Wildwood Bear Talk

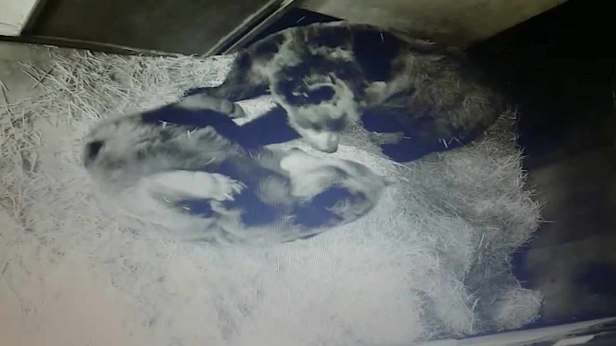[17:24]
Even if they're asleep you can see them on the monitor, you can see what they're doing. It doesn't disturb them and it's a chance for visitors in winter time to still keep tabs on their two favourite animals. In 2019 some of our bear keepers attended a major conference